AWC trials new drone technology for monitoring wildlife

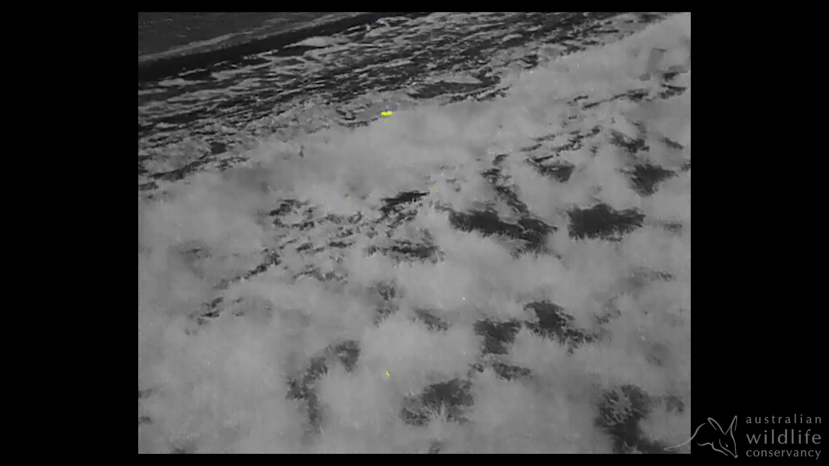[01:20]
thermographic allows us to view the sanctuary, the fauna,
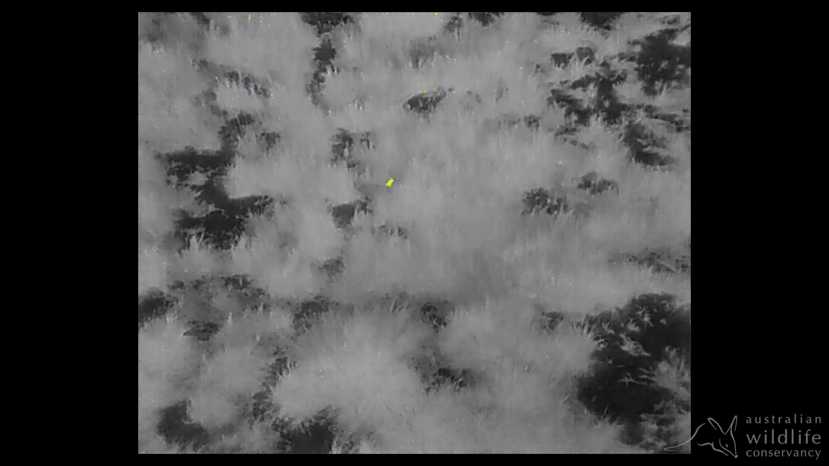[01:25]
the animals in an entirely new way, learn new information about their behaviour and develop new outcomes and better conservation.
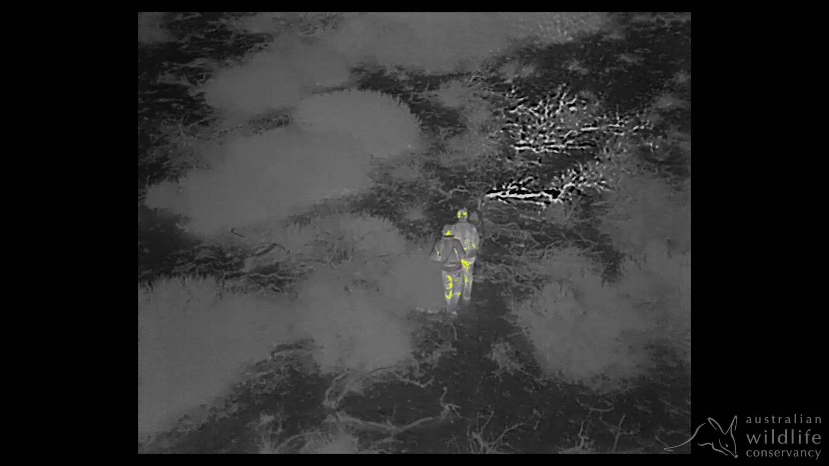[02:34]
We're hopeful that it'll give us a zoomed out perspective I guess of whether these booties
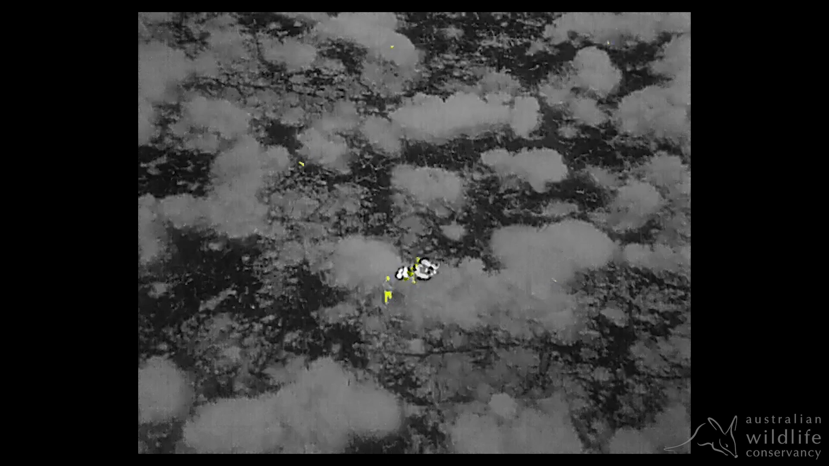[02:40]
that we've just counted are in fact circling around us and hopping in front of us to get counted again.